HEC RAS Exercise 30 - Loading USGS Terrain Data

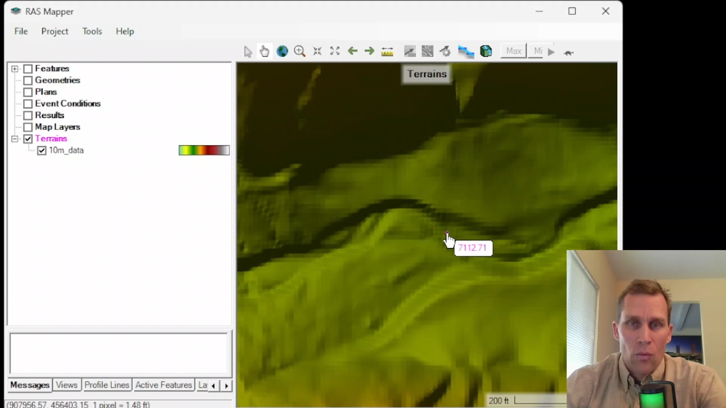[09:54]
So say, for instance, this is the river that I'm interested in. I'm going to go ahead and just zoom to this area so that I can use this as sort of the cropping extents when I search for the one meter USGS tiles. Right click, download terrain data, USGS.
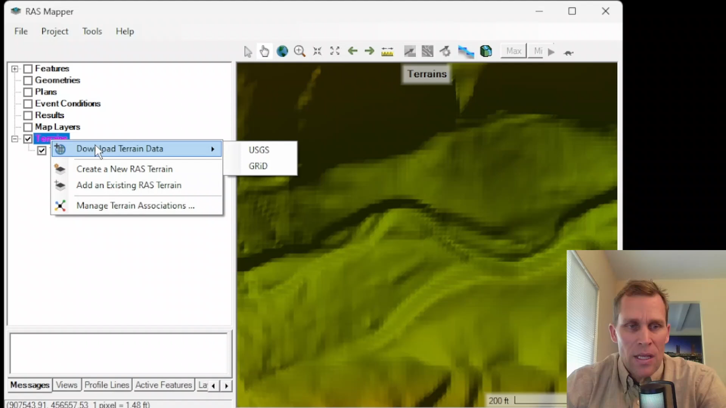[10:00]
If you don't want to do it that way, you can also go up to project, download data, USGS terrain.
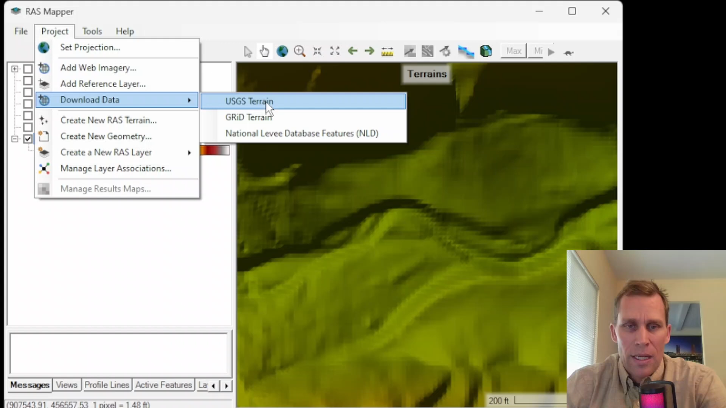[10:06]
Now this dialog box is enabled, which we saw this earlier in the exercise video. It was not enabled then. We want to select current view.
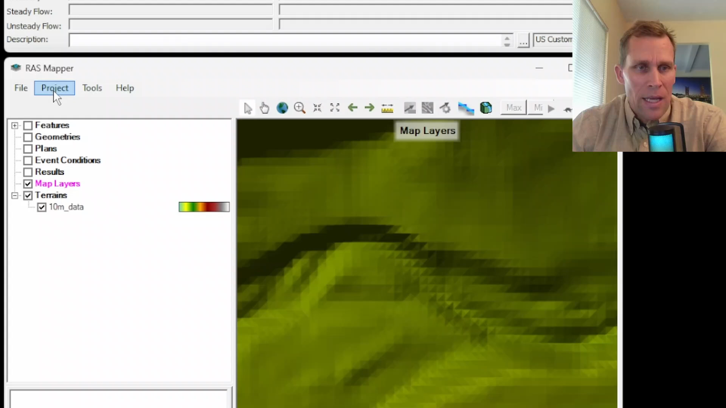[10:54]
Download data, USGS, query products, and then select one meter.
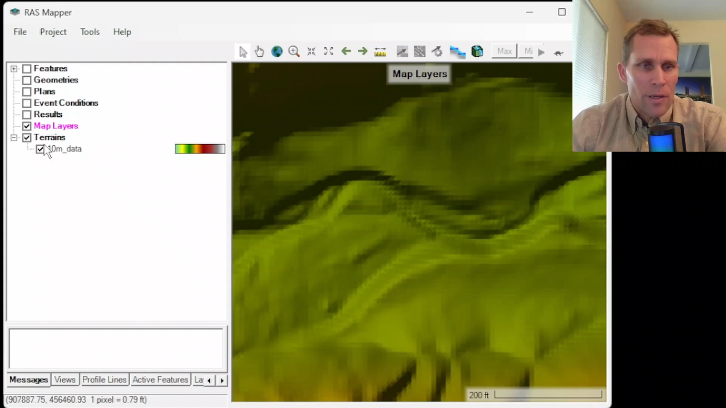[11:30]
So I'm going to go to right click. Create new RAS terrain. Navigate to that file we just downloaded.
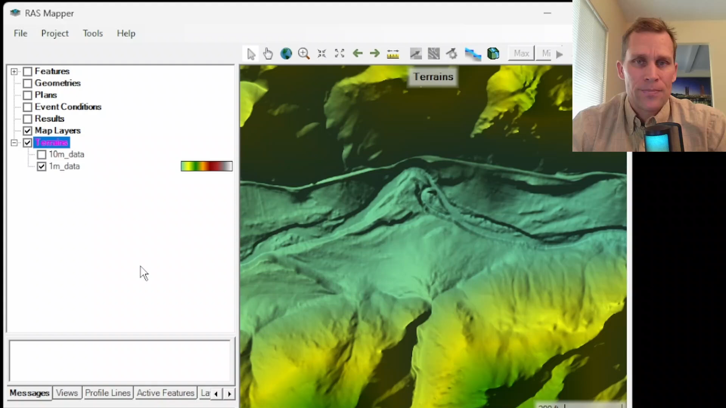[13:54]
And then import this one-meter data by using the downloader that's built into HEC-RAS. And then I'll start with you guys. But I'm going to see you guys now.